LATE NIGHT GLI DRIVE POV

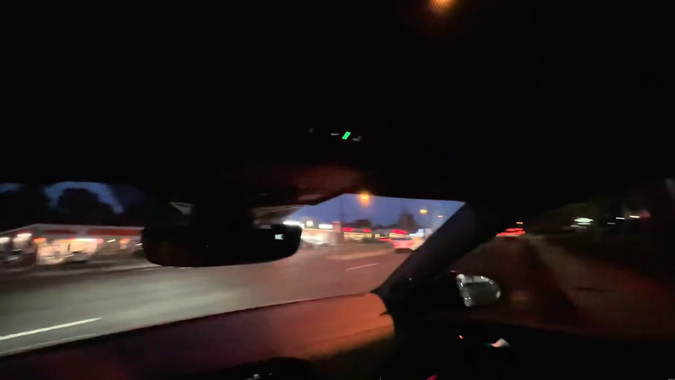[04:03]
i was gonna do a pull but there's actually a cop right there that just did a u-turn so i'm gonna wait till i get off this road
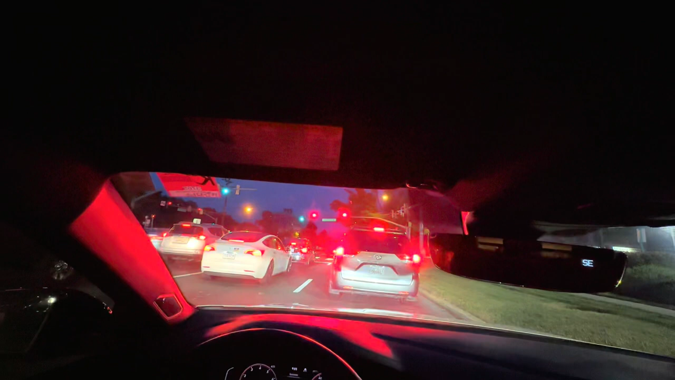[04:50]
that it's appropriate for youtube or maybe i actually am stuck on my words who knows i'm gonna make this right turn there's too much traffic going forward hopefully none of these people turn right all right cool we good
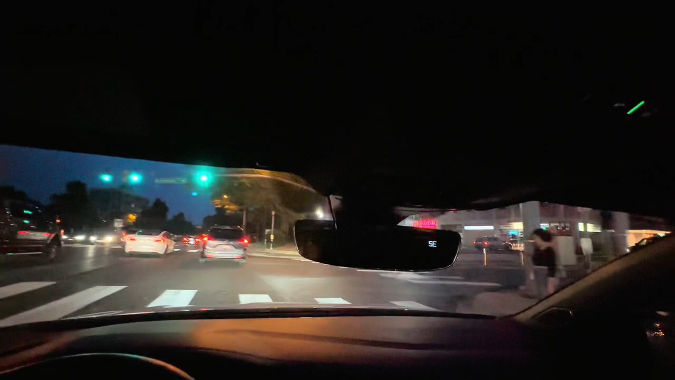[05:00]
people in that crosswalk right there let's let them through
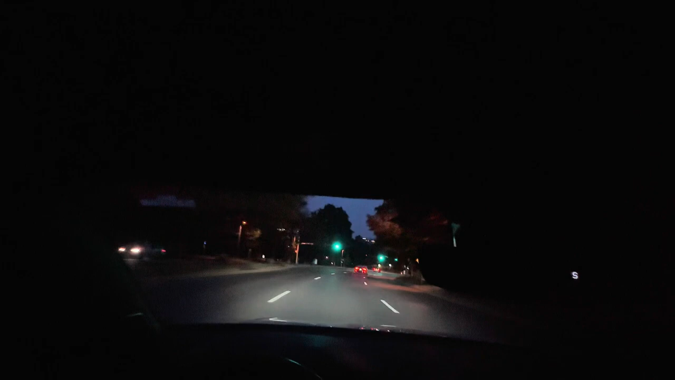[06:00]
it's not a gli though oh damn i ran over something if i just stayed in my lane i could have missed it